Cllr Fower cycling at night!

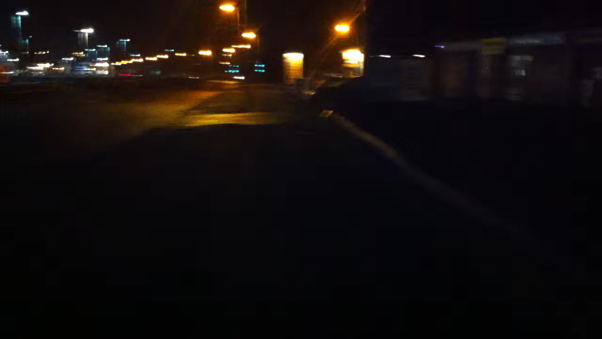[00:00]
So here we are, an example of cycling at night. On this particular stretch of the cycleway, it's not too bad because we have the shops and amenities over there. But on other areas of the cycleway,
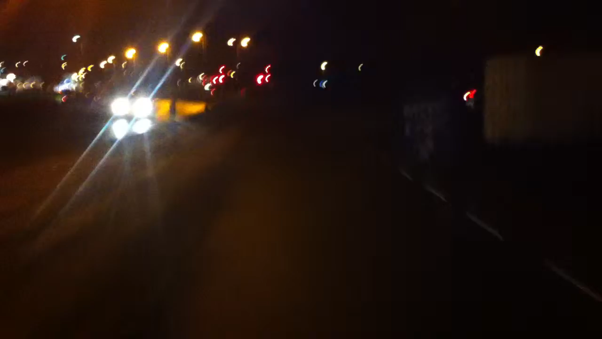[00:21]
subways and the lead up to the underpasses, it can be very, very dark. And put simply, it's not difficult to understand why some people do not feel confident in actually making use of these cycleways and footpaths at night and maybe even in the daytime.